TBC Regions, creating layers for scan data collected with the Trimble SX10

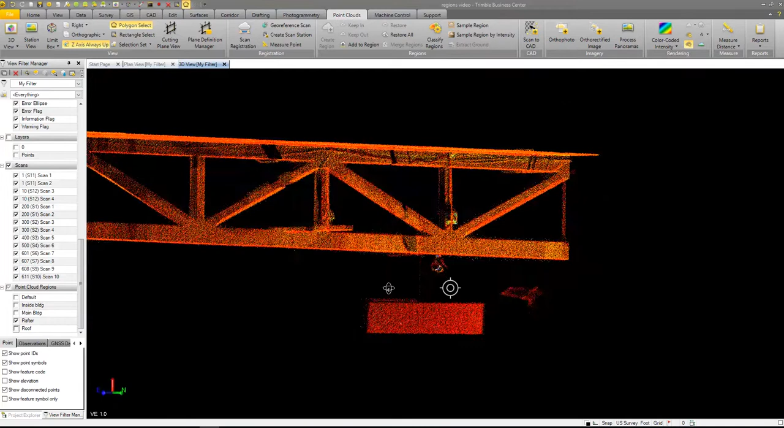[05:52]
It looks like, so let's go in. Let me get rid of that. Create region. I'm just going to call it trash.
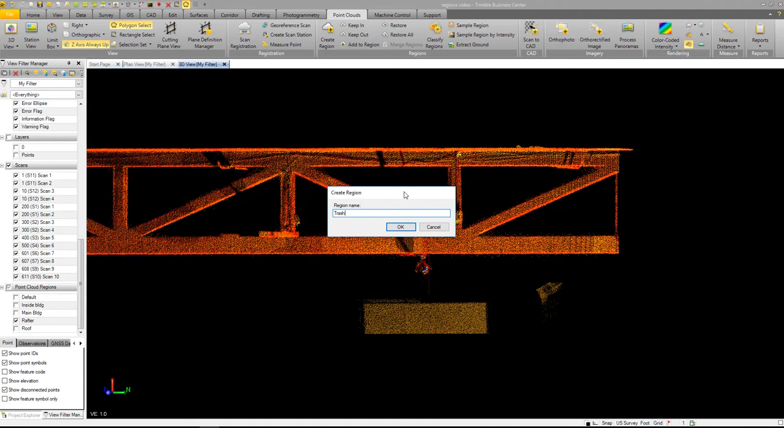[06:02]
Cause I don't think anybody cares about the measurements on the TV. So now if I go in and I say turn off the trash, now I don't see the trash.
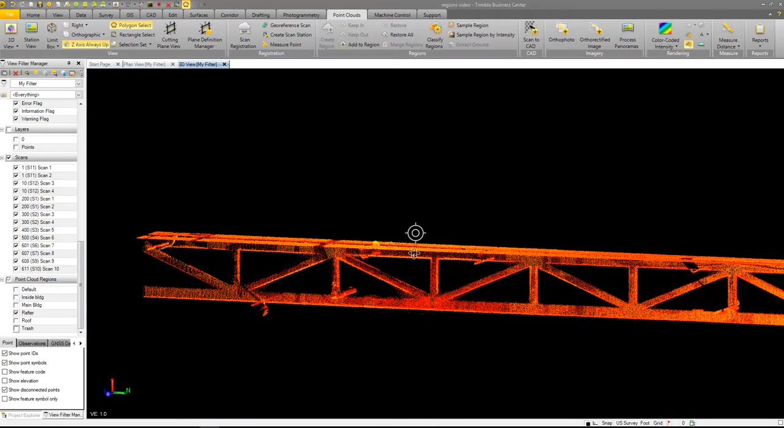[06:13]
So if there was other things in here that I needed to get rid of, if there was something else, um, so like, it looks like there's a pipe or it's probably electrical conduit with a light on it. It's kind of what that looks like. So let's go in here. Create region.
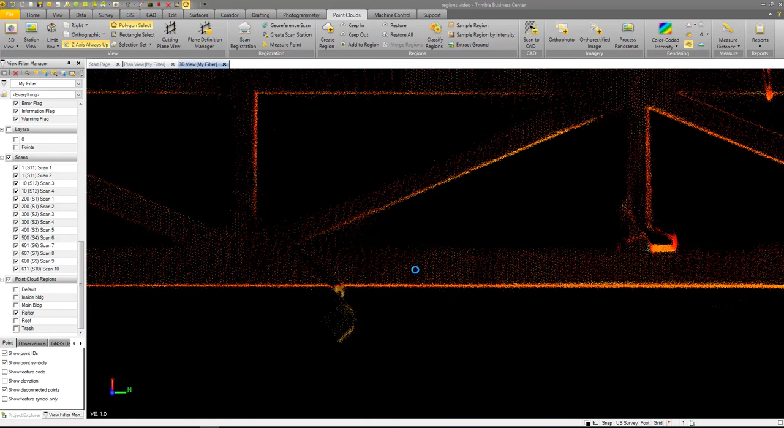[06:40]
So I can put this on all the layers called lights.